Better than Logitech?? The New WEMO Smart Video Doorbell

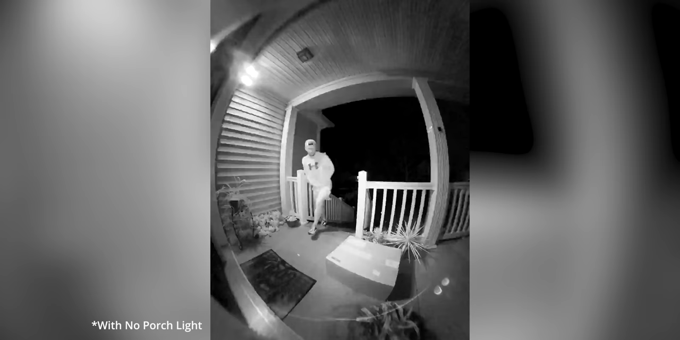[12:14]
It works okay. You can see some of the sample footage here. This is with no porch lights on at all. Now, if you like to keep porch lights on all the time, or maybe you have automations to turn on your porch light when motion is detected, this might not be a huge factor.